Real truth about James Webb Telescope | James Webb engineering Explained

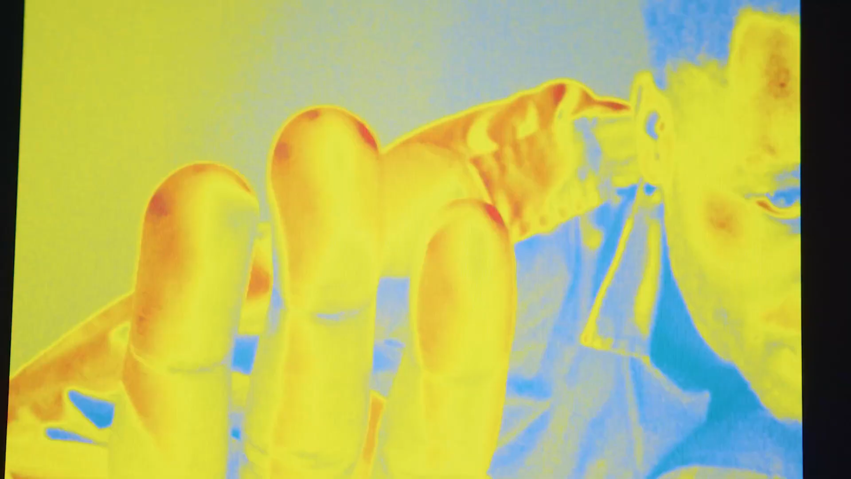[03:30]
This is the reason that James Webb observes in infrared, because the whole universe is basically heat,